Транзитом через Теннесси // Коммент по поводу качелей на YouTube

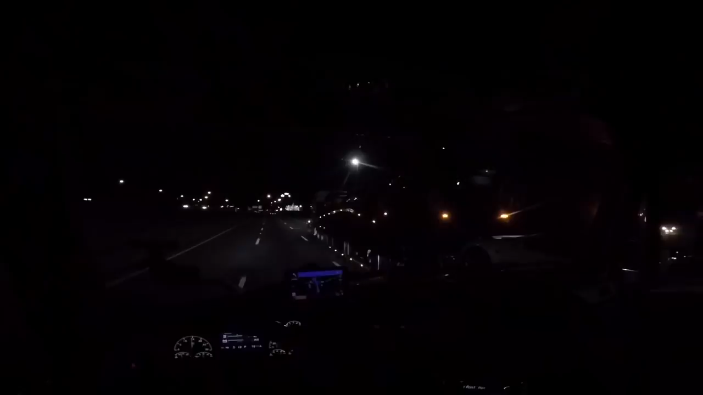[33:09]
Вот я и пацанов догнал. Я немножко отставал, останавливался на этом. На отдых. Но догнал. Спидлимит маленький. Вон Егор. Жека впереди. Мы уже почти в Вирджинии. Все еще по Теннесси едем. Проехали только что город Ноксвилл часик назад. Скоро будем в Вирджинии.